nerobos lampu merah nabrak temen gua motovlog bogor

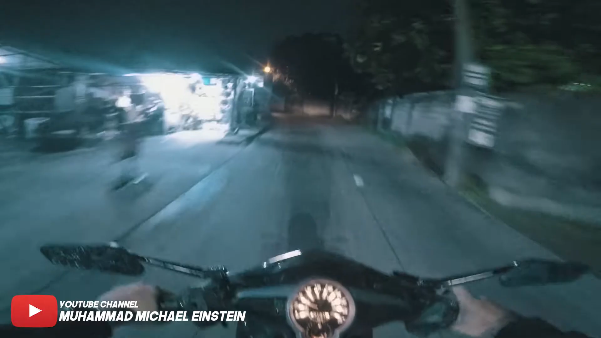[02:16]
Aladon kondisi cuacanya hujan kayak gini nih bikin mager riding
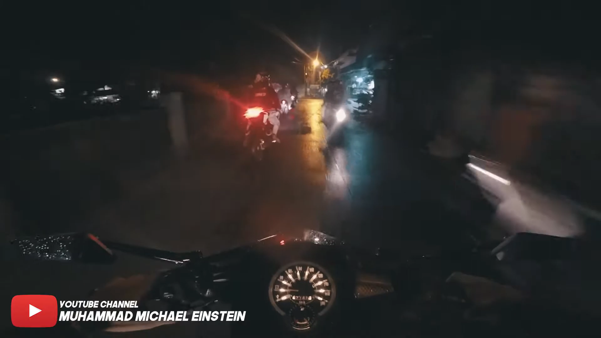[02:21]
iya
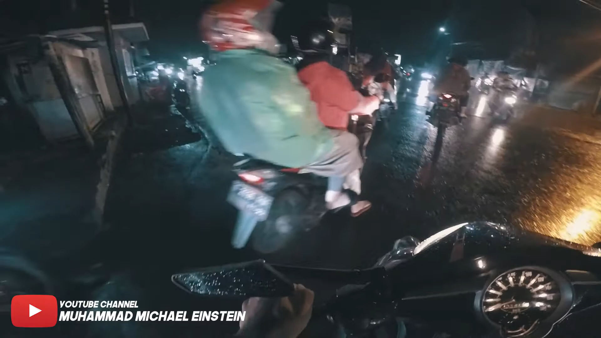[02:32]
wuhuu ini basah lihat tuh ini habis hujan besar
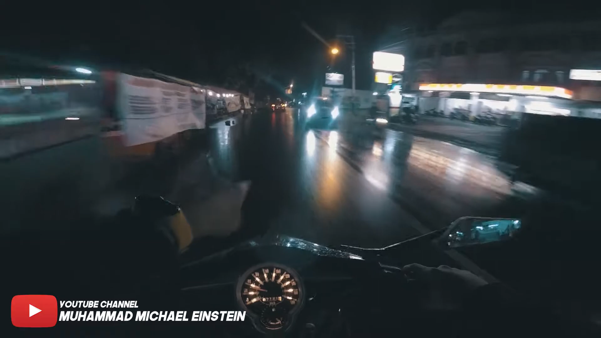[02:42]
Bogor kalo udah sore tuh hujan mulu labil tadinya sorenya enak gitu cuacanya tiba-tiba malemnya hujan itu menandakan kita tuh harus jangan keluar kemana-mana boy di rumah aja tapi gua bandel malah keluar banyak kafe-kafe anjir baru di Bogor tuh tapi kafe-kafenya itu terlalu banyak jadi pusing